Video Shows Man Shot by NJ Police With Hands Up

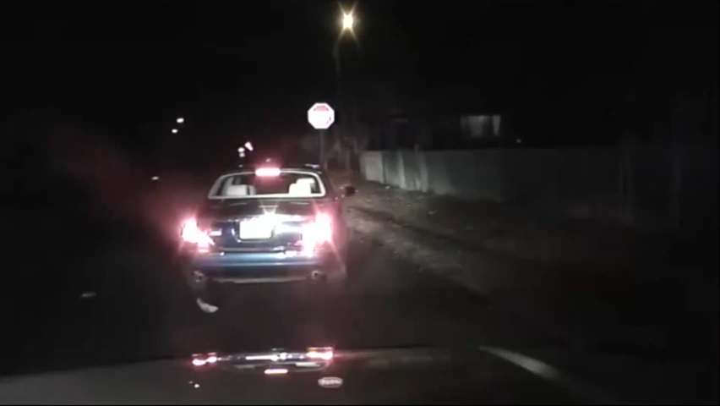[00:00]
Newly released dash cam video shows a deadly encounter after a traffic stop.
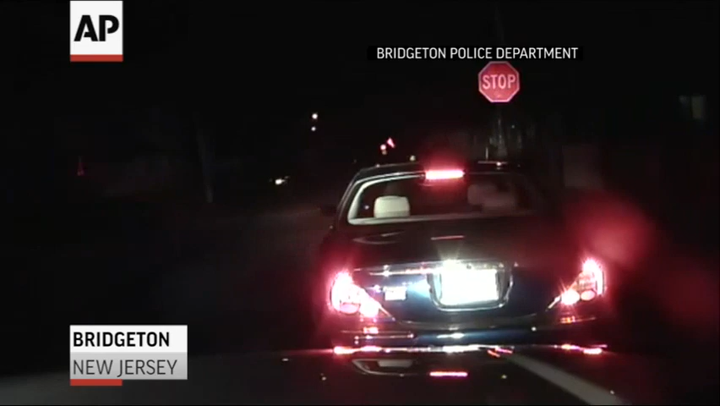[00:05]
Police in Bridgeton, New Jersey pulled over this Jaguar for running a stop sign.
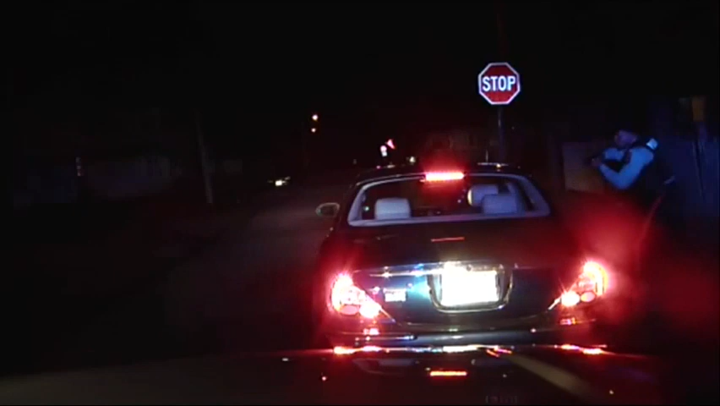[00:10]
The officer's demeanor quickly changes and he draws his weapon after spotting something inside the car. Don't f***ing move! Don't you f***ing move! Don't you f***ing move! Get him out the car, Rog.